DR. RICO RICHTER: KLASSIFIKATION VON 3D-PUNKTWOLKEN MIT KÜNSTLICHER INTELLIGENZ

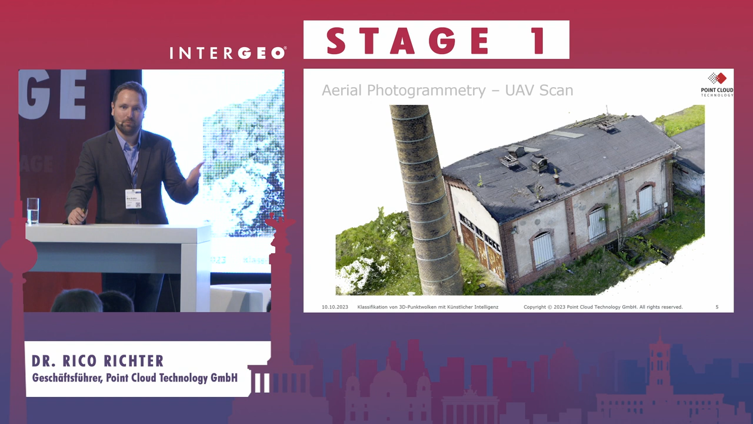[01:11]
Punktwolken haben Sie wahrscheinlich schon überall hier auf der NDR Geo gesehen. Wir haben hier eine fotogrammetrische Punktwolke, einen Scan von einem Gebäude. Es gibt landesweite Befliegungen,
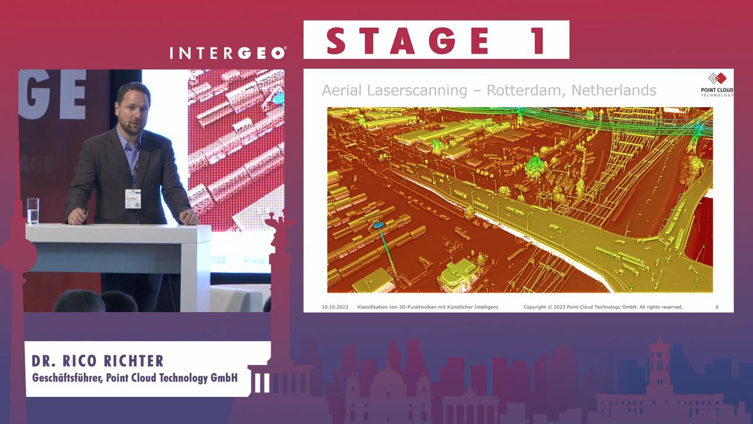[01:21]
die großflächig Punktwolken generieren und auch als Open Data bereitstellen in diversen Ländern. Und es gibt Mobile Mapping. Mobile Mapping etabliert sich immer mehr.
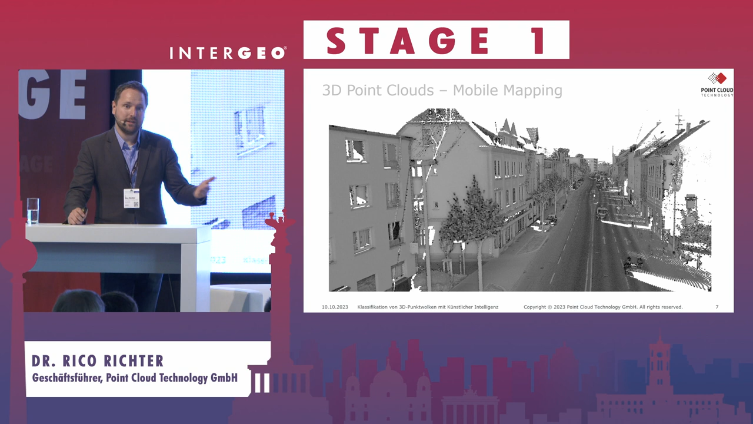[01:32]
Das heißt, es gibt Kommunen, die kaufen sich eigene Mobile Mapping-Fahrzeuge, weil sie sagen, ich möchte einmal im Jahr, zweimal im Jahr mein ganzes Stadtgebiet erfassen. Und parallel zu den Punktwolken entstehen meist auch Panoramabilder, 360-Grad-Bilder.
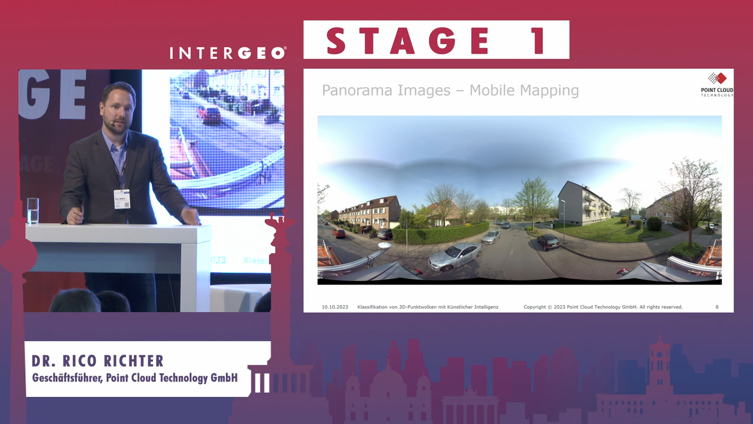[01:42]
Viele Nutzer wollen aktuell noch gucken in den Daten und sagen, okay, ich möchte einfach mal wissen, wie es vor Ort aussieht. Und was auch viel passiert, ist Radarerfassung, wo man sozusagen den Untergrund der Straße auch noch erfasst.
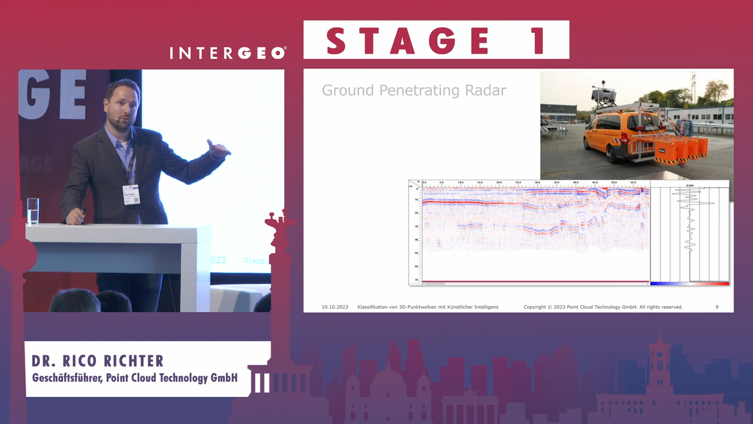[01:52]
Das sind dann auch Punktwolken, die da rauskommen, hier im Fall von der Stadt Essen, die eigenes Mobile Mapping-Fahrzeug haben. Und das, was sozusagen rauskommt, sind riesige Datenmengen.
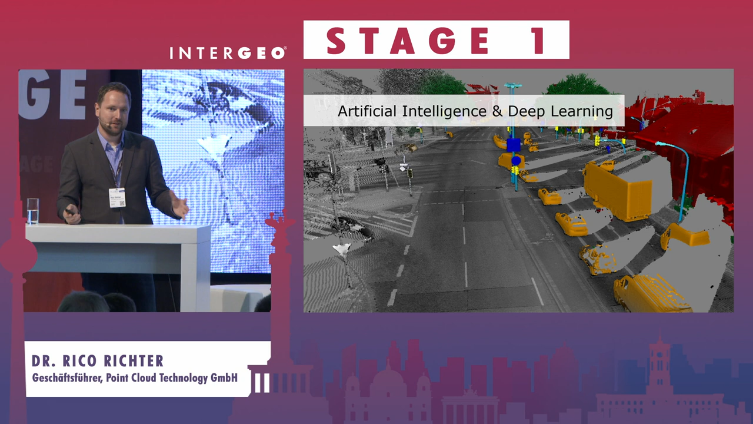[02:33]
Und die Frage ist, wie kann ich denn diese Daten dann zielgerichtet aufbereiten? Und da sind KI-Verfahren, Deep Learning, so die Buzzwords. Und in dem Bereich sind wir unterwegs. Das heißt, wir machen keine Datenerfassung, sondern wir fangen dann an, wenn die Punktwolken vorliegen. Und hier ist ein Beispiel für so eine Mobile Mapping-Punktwolke. Man sieht, da ist alles repräsentiert, was erfasst wurde.
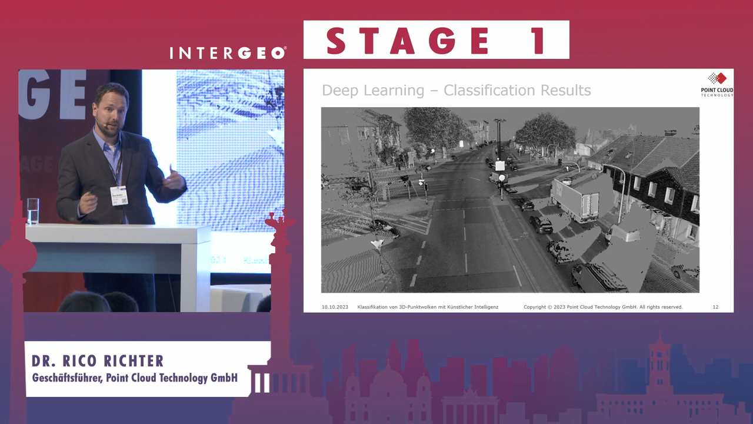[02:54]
Man kann die Punktwolke auch fusionieren mit einer Befliegungskampagne oder mit mehreren Mobile Mapping-Erfassungen. Und um diese Daten zu klassifizieren, automatisiert nutzen wir Deep Learning-Verfahren und die gucken sich die Charakteristik eines Punkts an. KI kennt man halt viel im Bildbereich, wo dann halt immer die Nachbarschaft der Pixel analysiert wird. Und wir machen das sozusagen für die Punkte. Das heißt, es gibt eine definierte Nachbarschaft. Man sieht das hier, das sind die grün eingefärbten Punkte. Und diese Nachbarschaft ist typischerweise sehr charakteristisch. Das heißt, Bodenpunkte sind immer relativ weit unten.
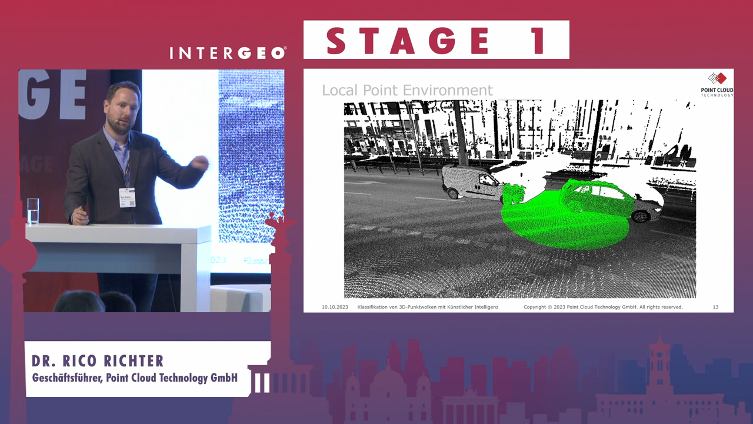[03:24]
Die Nachbarpunkte liegen drumherum. Wenn ich Punkte habe, die an einem Pfarr liegen, dann sind die Nachbarpunkte meist übereinander angeordnet. Und in der Nähe gibt es Bodenpunkte. Und über diese Nachbarschaftsbeziehung, wenn man das für jeden Punkt auswertet und für Milliarden von Punkten macht, kann man sozusagen eine Vorhersage treffen,
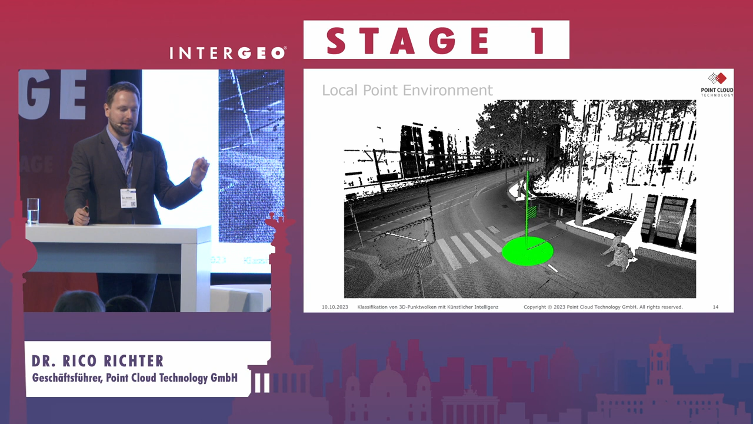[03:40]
zu welcher Kategorie gehört ein Punkt. Und in dem Beispiel, was wir eben hatten, sieht man nochmal die Mobile Mapping-Befahrung. Und nachdem sozusagen Trainingsdaten erstellt wurden und die Daten klassifiziert wurden, kann man sozusagen hier die Objektkategorien, Fahrzeuge, Ampel, Lichtsignalanlage und so weiter erkennen. Und das ist alles nur eine Frage der Trainingsdaten.
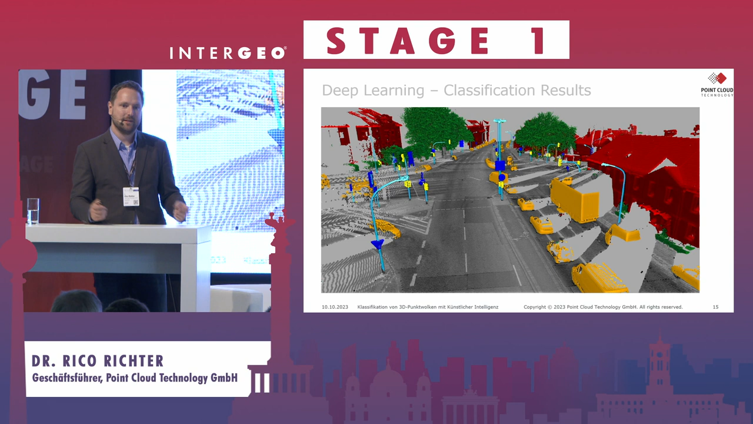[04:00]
Das heißt, mit den Daten, mit denen ich so eine Netzwerke trainiere, genau das kann ich dann am Ende auch entsprechend wieder rausholen. Das kann man für Vegetation beispielsweise machen, dass man sagt, okay, ich möchte jetzt Baumstämme identifizieren. Wenn ich das jedes halbe Jahr mache, kann ich gucken, werden die größer, wachsen die, haben die Bäume Trockenstress. Ich kann Blätter identifizieren. Wir haben hier ein Beispiel, wo wir das stadtweit mal gemacht haben.
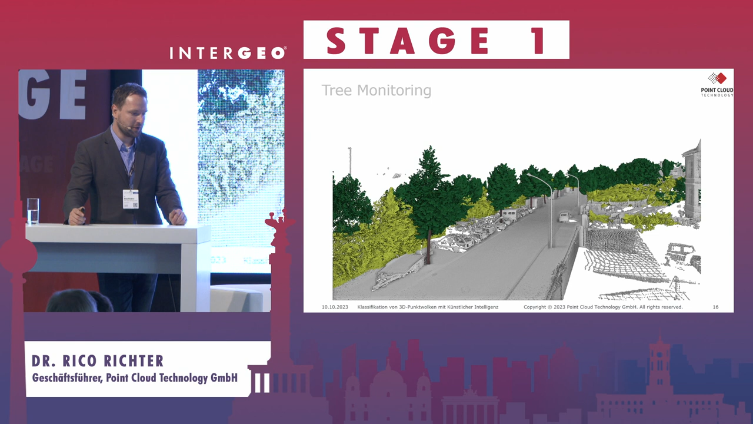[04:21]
Und im Bereich Straßenzustandserfassung kann ich das anwenden, dass ich sage, okay, ich möchte gucken, wo habe ich Schlaglöcher,